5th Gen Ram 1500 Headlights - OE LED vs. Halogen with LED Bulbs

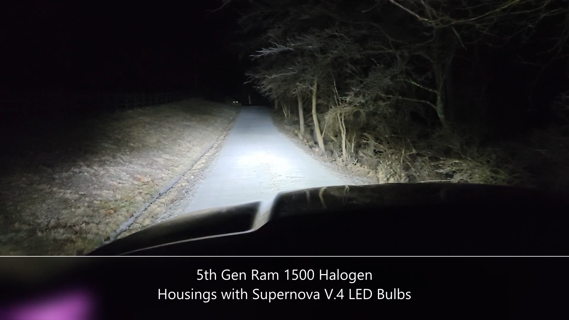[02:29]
Well, it has begun. The ice storm has hit our power went out at about 4 55 AM this morning.
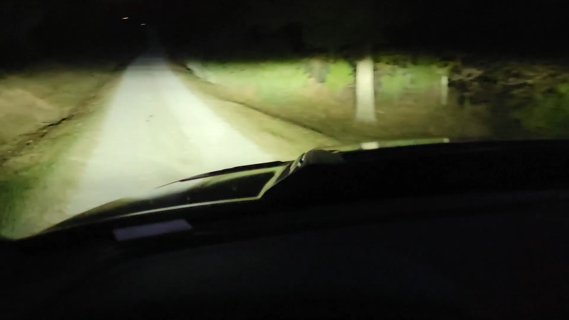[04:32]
So that previous video from a couple of years ago, this was the section right here of the lane that I was driving down. And, uh, you know, you can kind of see that it's pretty bright, but there's not a super intense hotspot right in the middle of the beam pattern. And the main difference here is just the upper cutoff. We keep talking about that, but you know, that's what allows you to run these really intense led bulbs out on the highway because you're not going to be getting flashed by oncoming traffic.
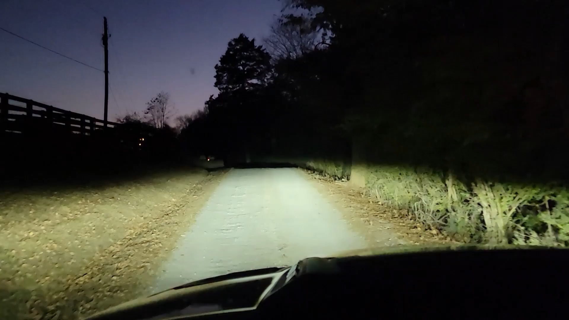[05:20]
I will say it does do a good job of lighting up the sides of the road. I mean, it's just as intense over here as it is out here in front of me, you know, and that's pretty awesome.